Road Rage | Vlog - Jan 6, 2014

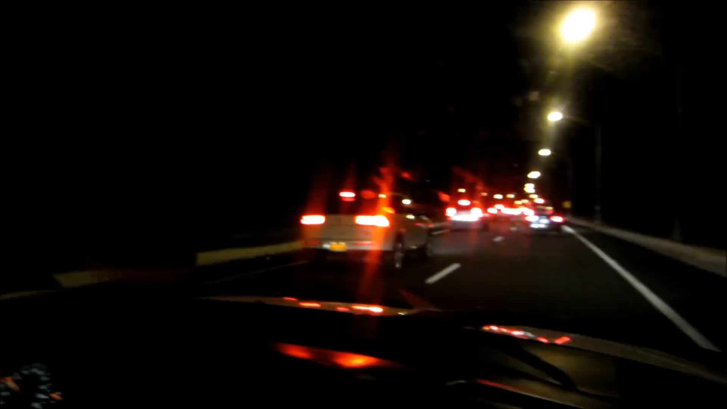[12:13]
Traffic, girl. Oh, a lot of traffic and low battery. I got my charger upstairs. I need to buy a new battery for the camera. A spare, right? Like the way I have for the Nikon.